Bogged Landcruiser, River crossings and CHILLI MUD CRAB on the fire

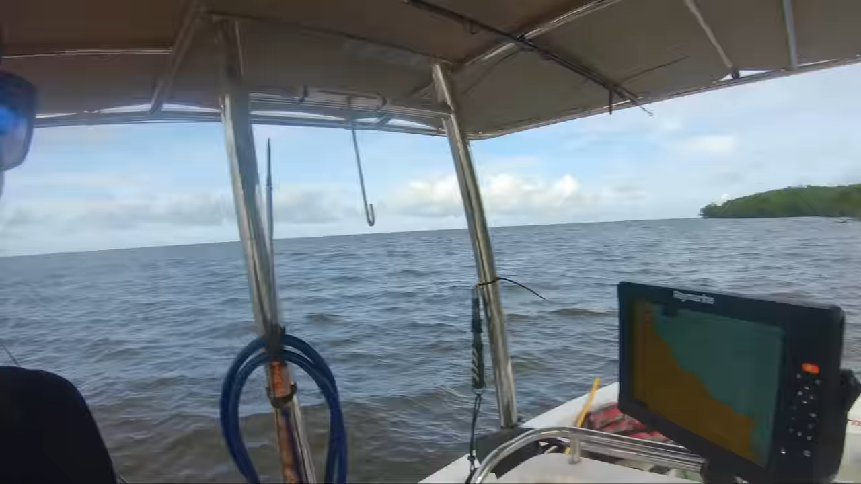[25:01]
Look at this for structure. Oh, that looks good just there. We're gonna get blown around in here. Time for one cast.